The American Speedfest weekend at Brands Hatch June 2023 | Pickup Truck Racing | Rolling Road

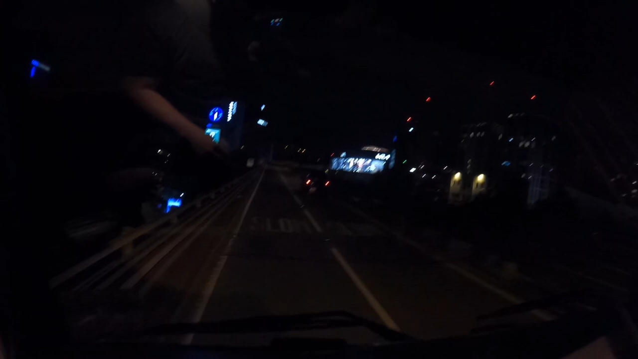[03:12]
We're coming right in towards the centre of London now.
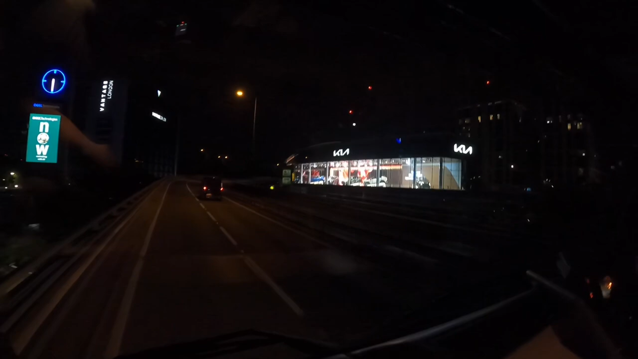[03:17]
With it, so yeah, we'll check back in and let you know what's happening.
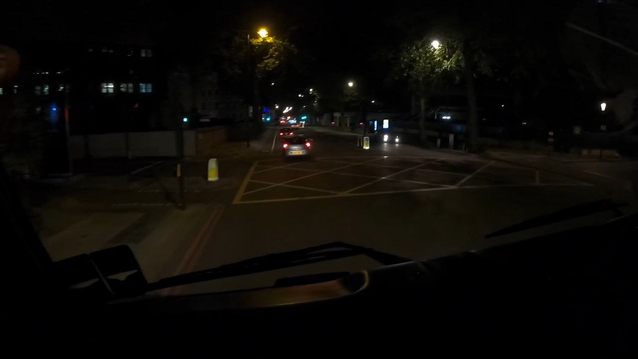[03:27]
We've had a bit of a nightmare trying to work out where we're going,
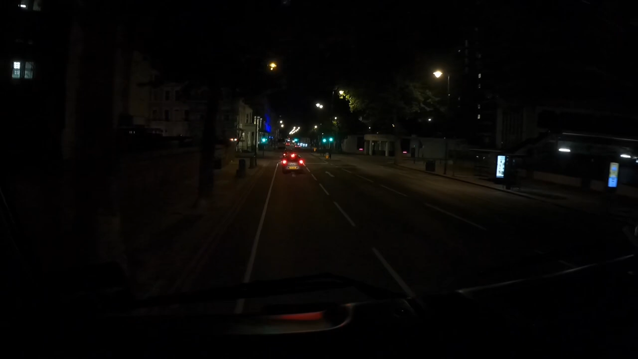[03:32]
what way we're going, especially with the roads being so small and as tight as they are.
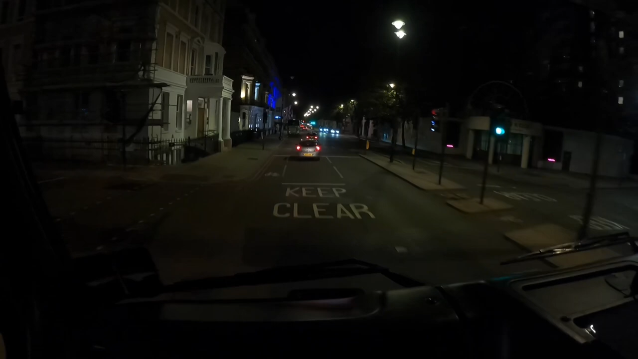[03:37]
So we've ended up downloading a truck sat nav
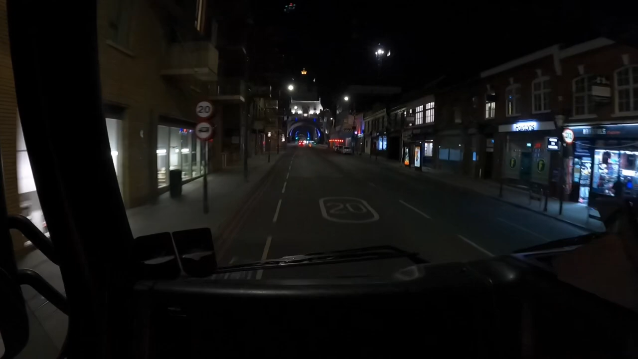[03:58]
So we're still going through London, obviously, and look what we're about to go across.
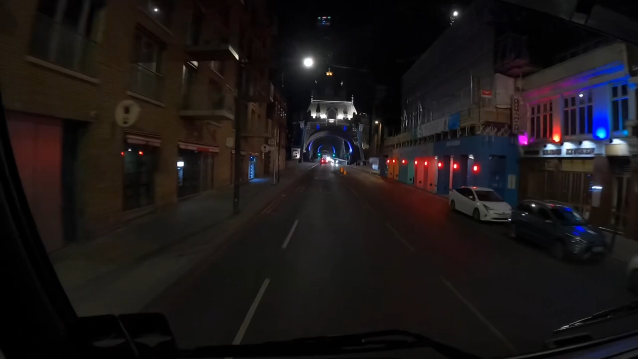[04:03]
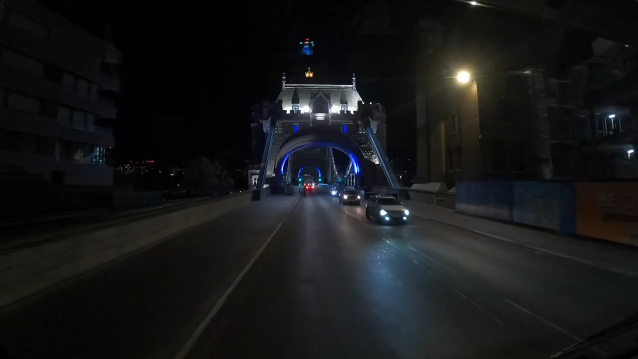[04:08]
We're literally going over Tower Bridge because of the M25 problems we've had.